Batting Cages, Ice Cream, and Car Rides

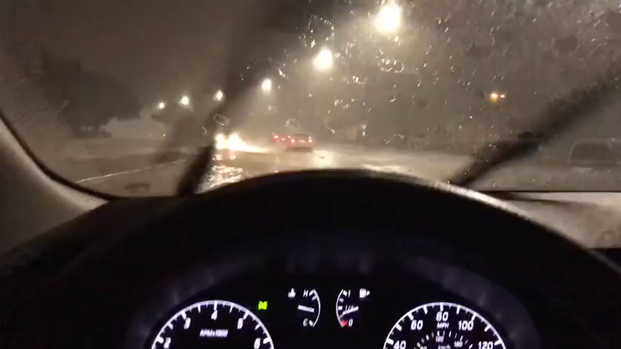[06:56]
Hey guys, welcome back to my YouTube channel. And tonight it is raining.